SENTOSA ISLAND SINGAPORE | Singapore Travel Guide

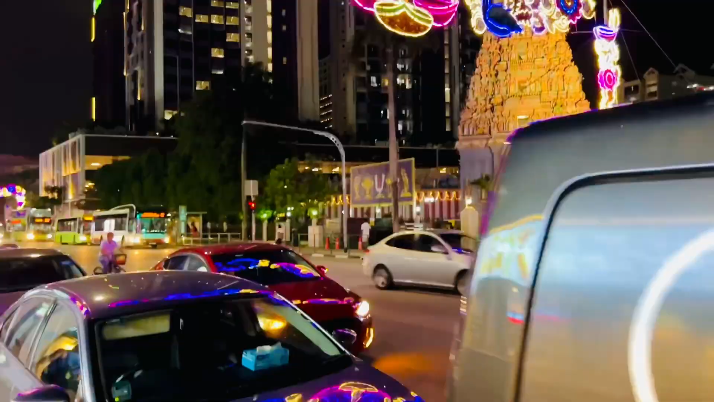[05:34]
तो यह आ गई भाई अपनी फिर से लिटेल इंडिया वाली स्ट्रीट और वह आ गया वाई सामने मंदर अच्छा अब मंदर खुला हुआ है तो भाई अच्छा लग रहा है रात को लाइट वाइट लगए हूं चल रही है तो